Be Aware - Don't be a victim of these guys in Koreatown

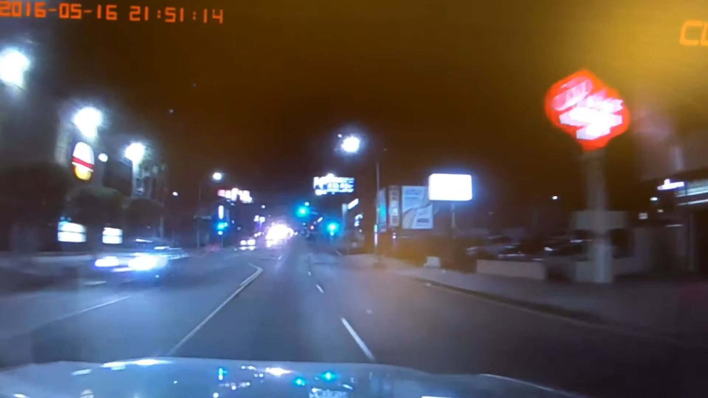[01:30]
Now friends, I'd like to show you two BMW drivers driving so fast, like 70 miles an hour in Clea Town. Watch out for those two. One is black, the other one is white. And they drive like a maniac, approximately 60 miles an hour on Weston Avenue. I'll show you one more time. They always do that at night. So be careful.